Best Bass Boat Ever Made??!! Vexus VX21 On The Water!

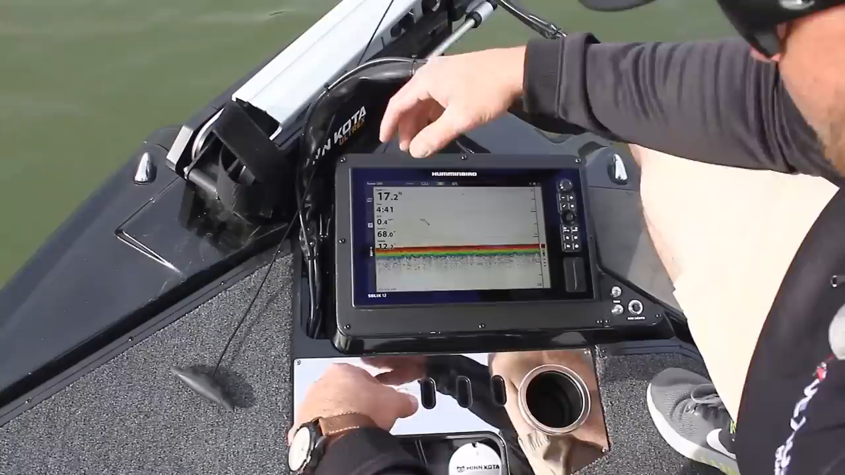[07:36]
Right here, we have a Humminbird Solix 12 in here currently. Your HDS-12 lives or garments, any of that would fit as well. Also, on the bow here, we have your trim controls for your engine.